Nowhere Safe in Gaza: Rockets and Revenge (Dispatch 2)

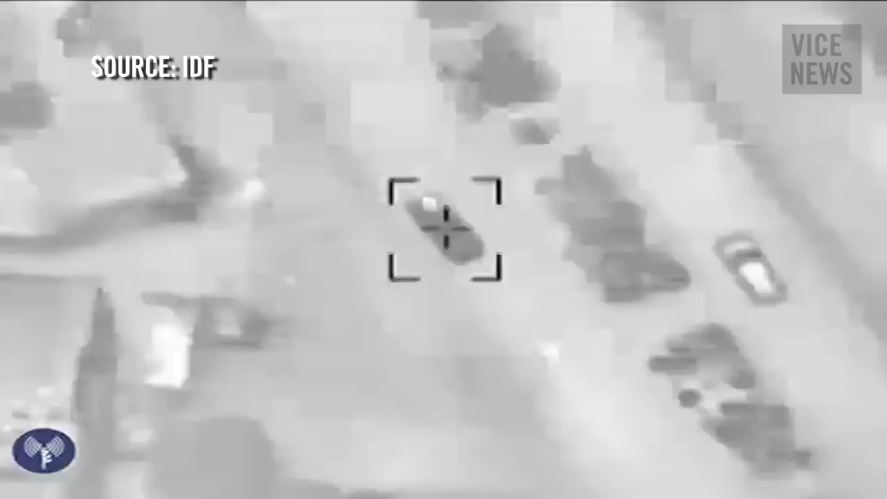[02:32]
This is one of the precision strikes that Israel talks about, but that was in an area where there were a lot of civilians.
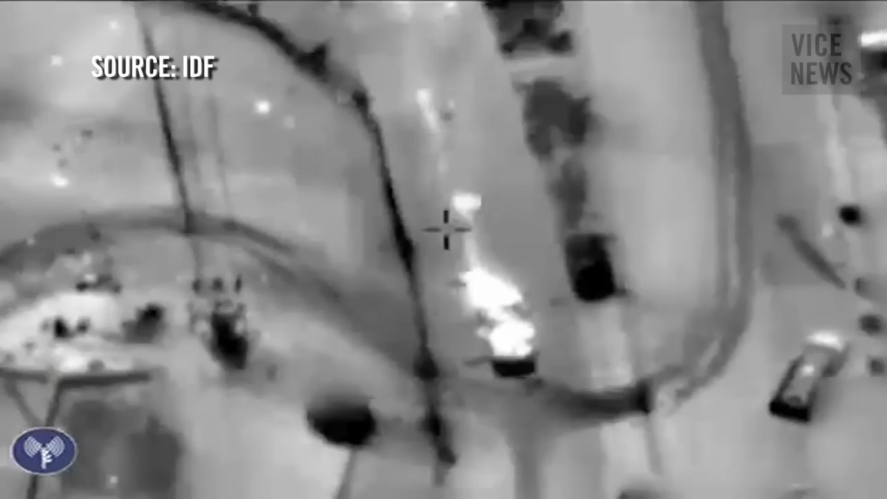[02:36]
And in Gaza, you know, it's one of the most densely populated areas in the world. So a lot of the times you have these strikes, there are civilians very close by, and some of them get killed as well.